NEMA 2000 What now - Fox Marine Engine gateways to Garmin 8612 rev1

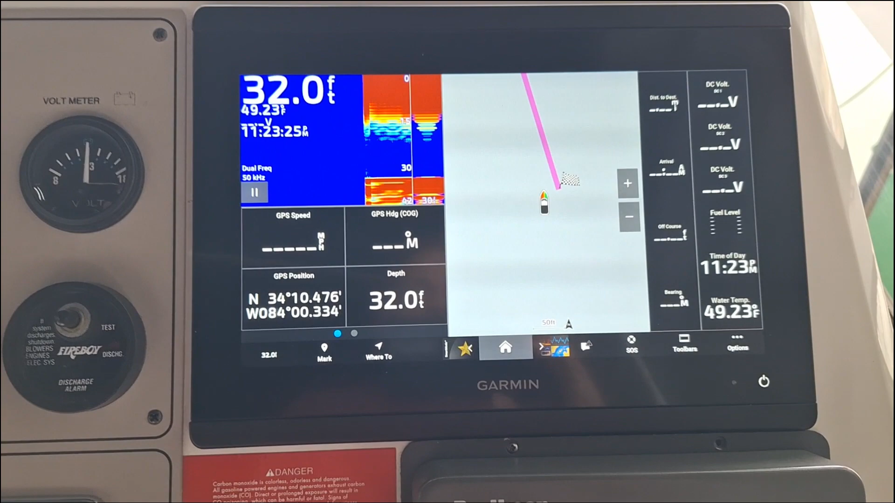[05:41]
On screen: depth 32.0 ft
Now we will select home icon, vessel menu, and then vessel icon.
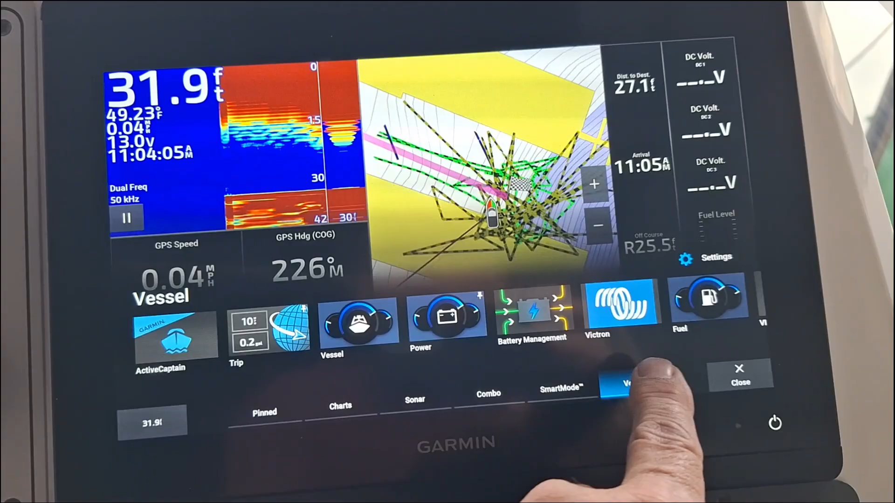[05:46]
On screen: depth 31.9 ft, speed 0.04 mph
Now starting our engines, you can see everything working with the exception of the oil pressure that we'll tackle next.